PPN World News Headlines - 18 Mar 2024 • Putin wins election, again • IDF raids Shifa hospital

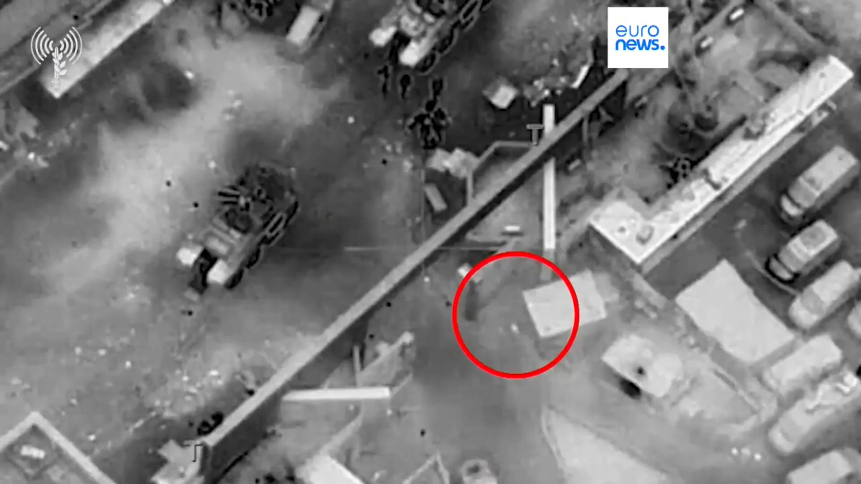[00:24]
disputed a fire broke out at the
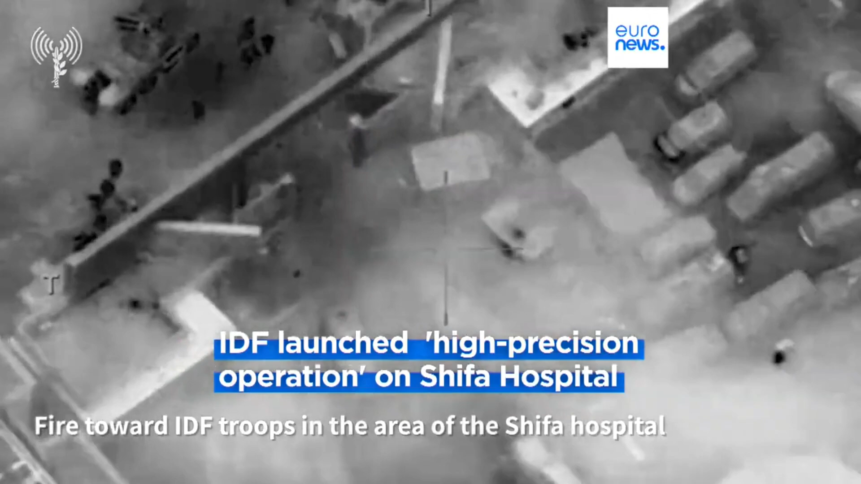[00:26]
hospital amid gun and missile fire by the IDF more than